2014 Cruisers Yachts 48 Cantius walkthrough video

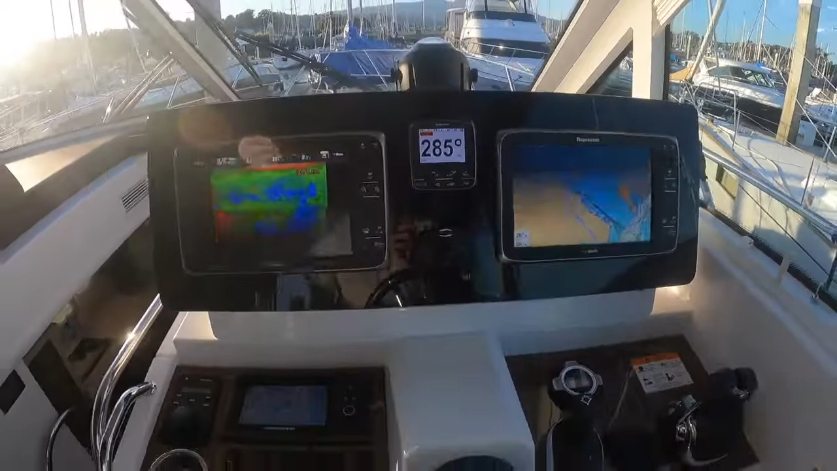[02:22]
we've got two ray marine screens as you can see we've got floor night vision on here
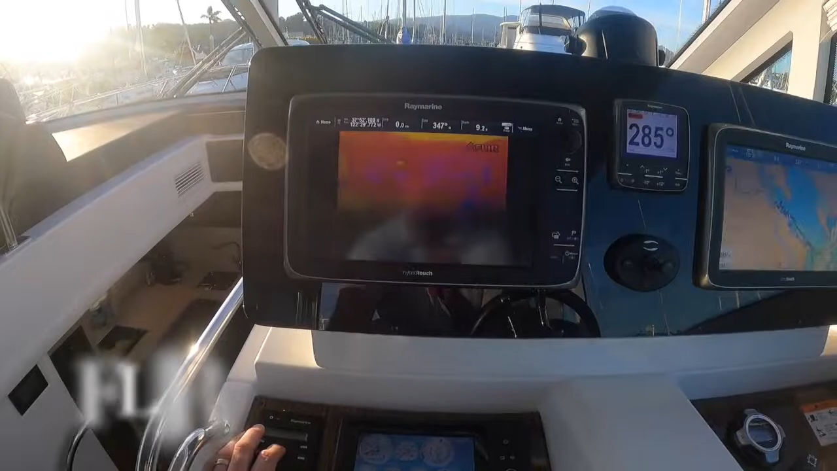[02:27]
low light red infrared that puppy going somebody's going for a walk